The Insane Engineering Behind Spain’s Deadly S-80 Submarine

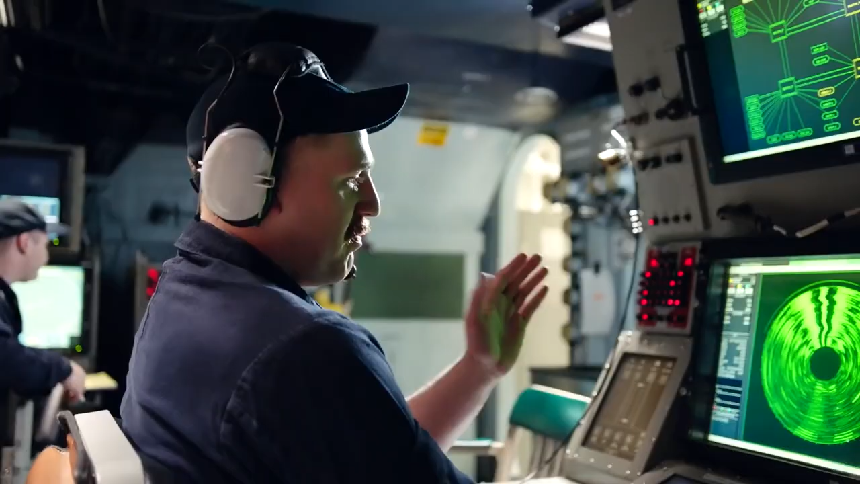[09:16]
It also features three different types of sonars that are designed
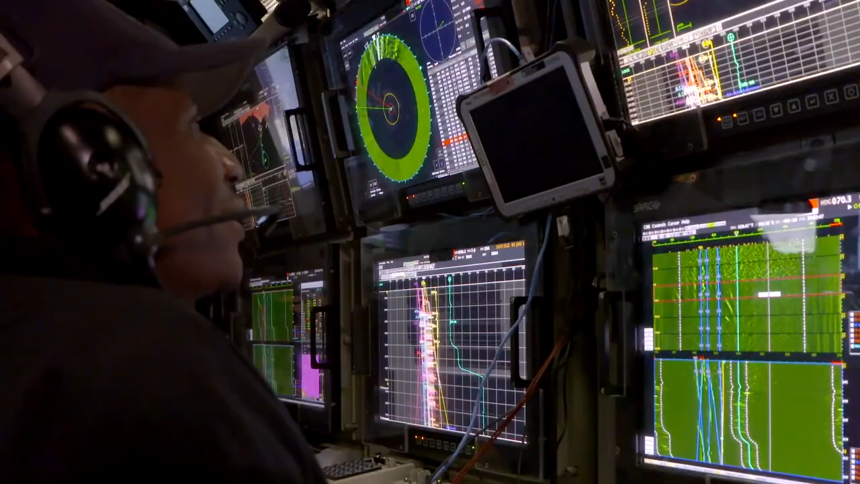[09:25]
tracking, analysis, and classification while eliminating the submarine's noise.
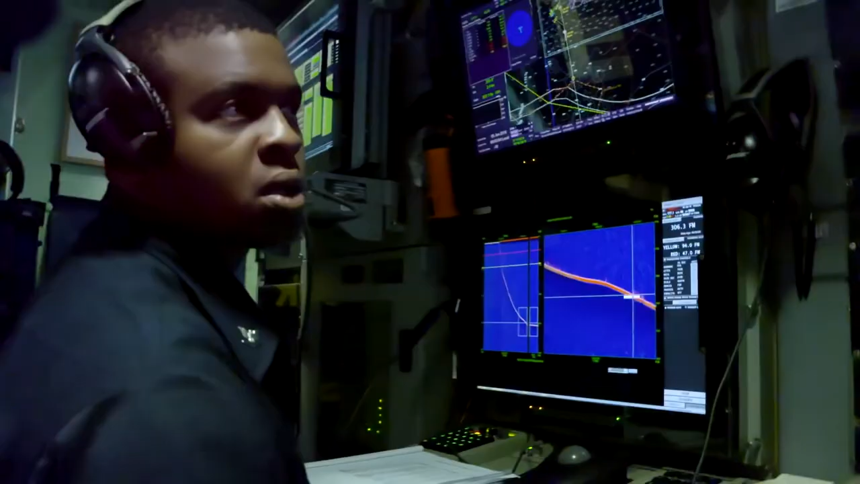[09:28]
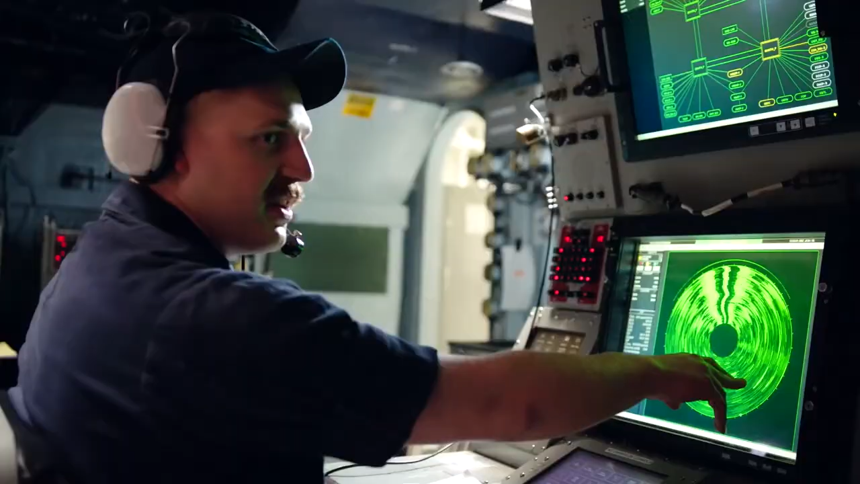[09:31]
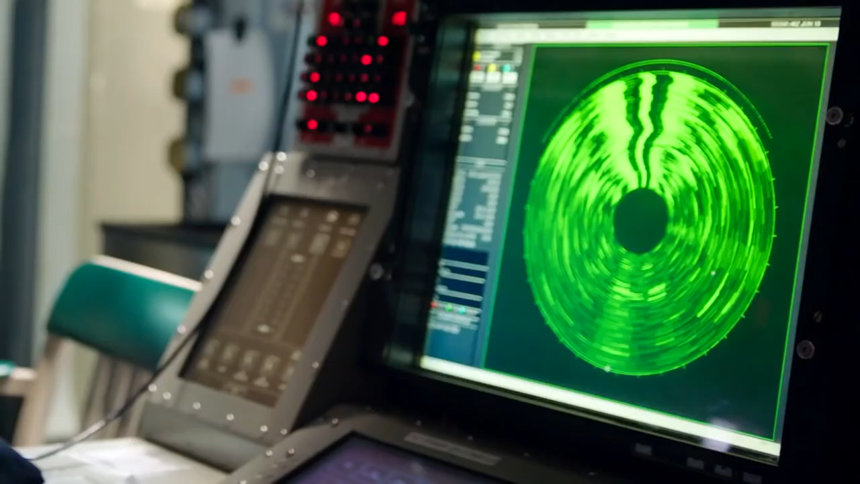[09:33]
These sonars allow it to triangulate and target land,